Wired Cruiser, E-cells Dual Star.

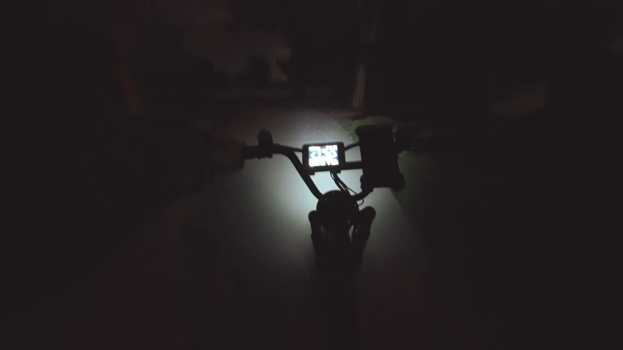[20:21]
Probably can't see anything. Dead at night now. My headlight lights up my way good and proper though.